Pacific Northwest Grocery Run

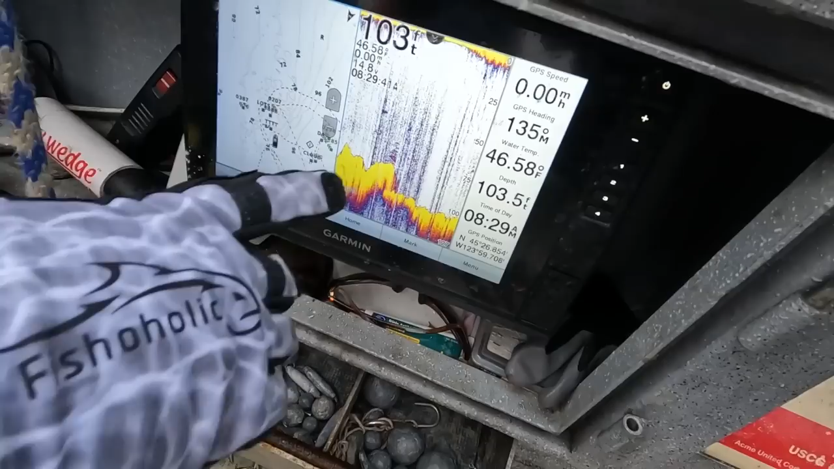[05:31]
in there is going to be that's where you pick up lings just uh first uh experience out here this is
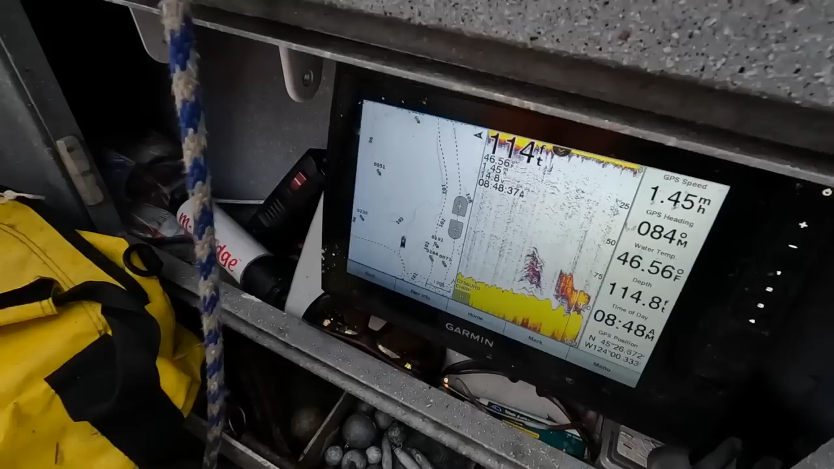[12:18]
On screen: water 46.56°F
we do get five of any of the other species there's a pile get them guys get them get them my finger here